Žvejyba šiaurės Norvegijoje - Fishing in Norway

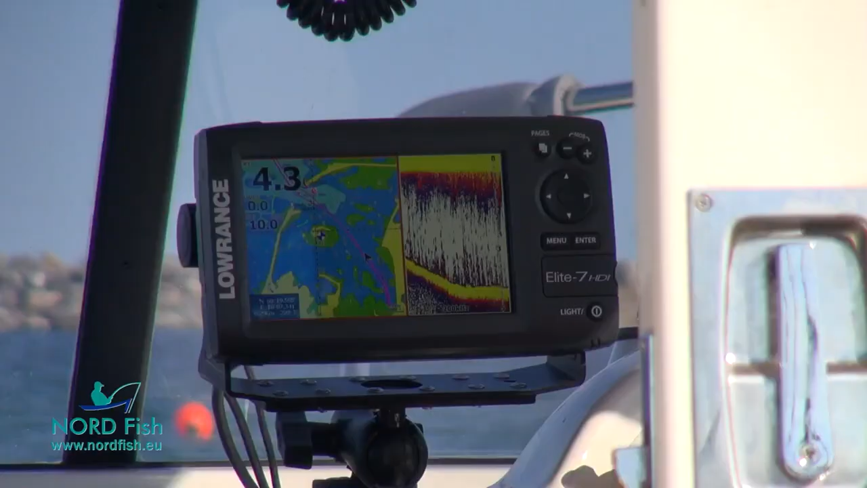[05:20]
kurie aprūpinti naujausios kartos GPS ir echolokacinėmis sistemomis, batimetriniais žemėlapiais bei radio ryšių.